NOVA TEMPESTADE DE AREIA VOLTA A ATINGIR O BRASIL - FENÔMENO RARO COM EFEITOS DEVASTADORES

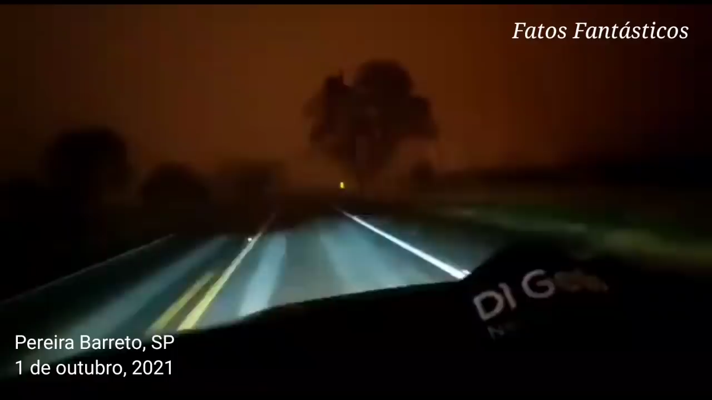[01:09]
3h25 em Pereira Barreto. Não se vê nada. Olha o relógio no carro.